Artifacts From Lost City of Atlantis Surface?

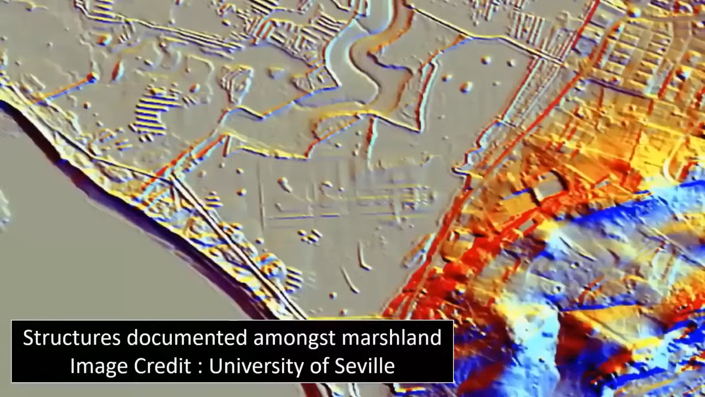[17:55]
they quickly and simply delimited the entire area, without any further field study or investigation whatsoever.
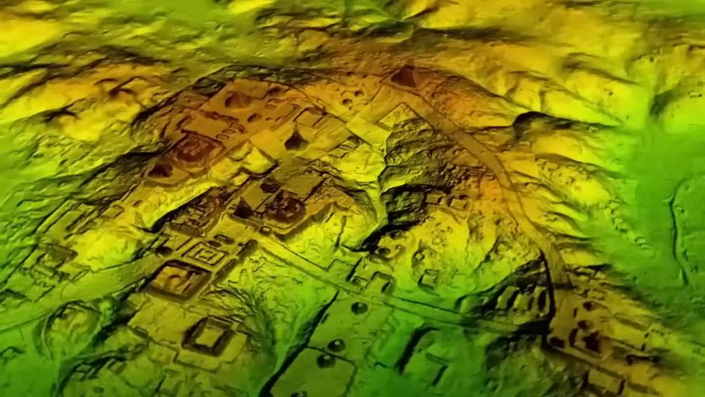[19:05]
and the rapid growth of independently owned LIDAR technology, incredibly exciting.